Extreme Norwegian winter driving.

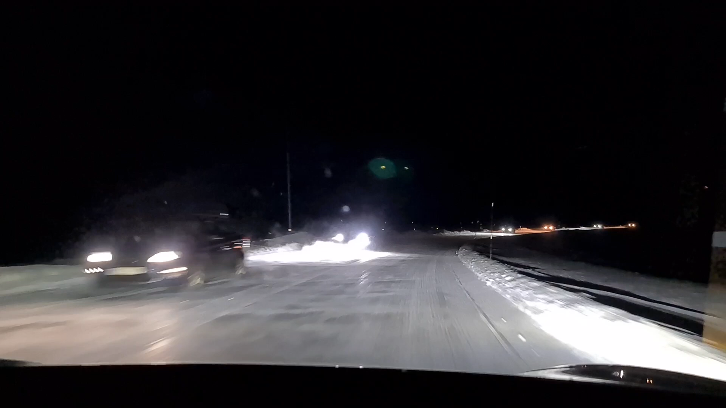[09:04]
And here we are on the other side of the mountain and there is absolutely no snow here.
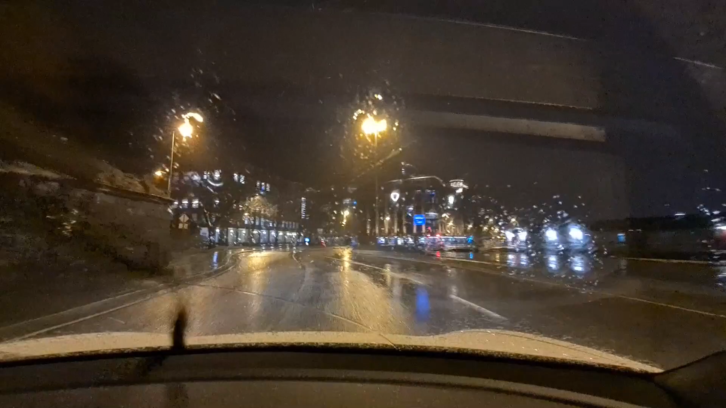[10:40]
We are back here in Bergen.